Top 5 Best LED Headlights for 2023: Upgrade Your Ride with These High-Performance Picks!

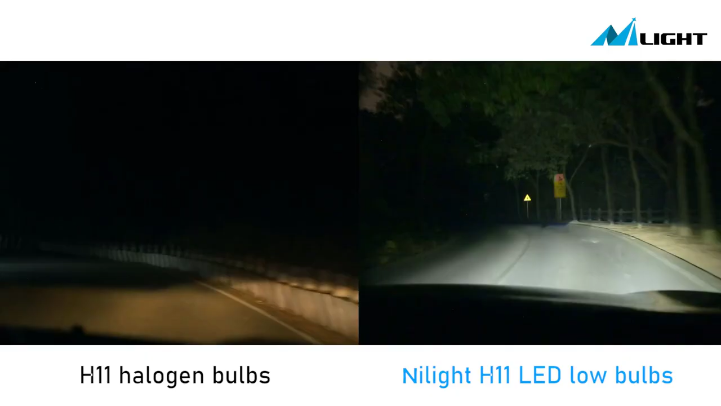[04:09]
This combo kit is 1,500% brighter than halogen bulbs,
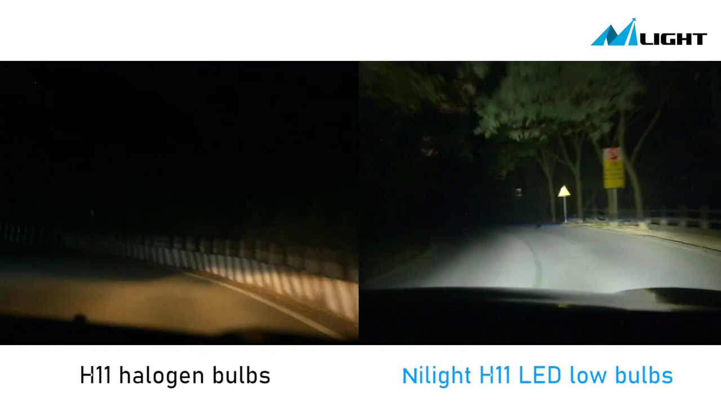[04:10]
featuring a high beam with a brighter output and a low beam with a better beam pattern.